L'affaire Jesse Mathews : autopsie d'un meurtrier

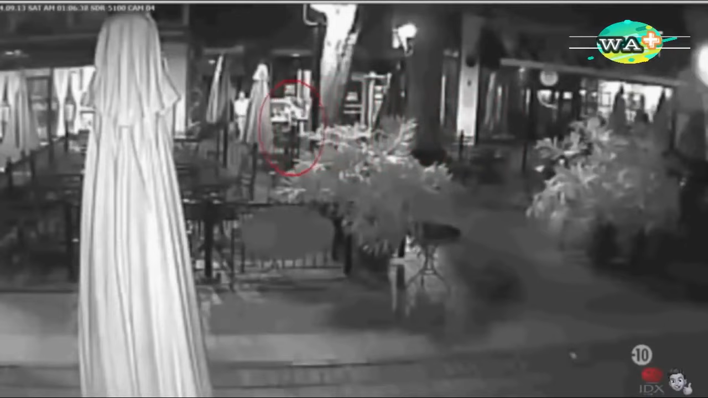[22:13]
La jeune femme est suivie. On voit clairement sur la vidéo qu'il ne laissait même pas de cacher son intérêt pour Anna Graham.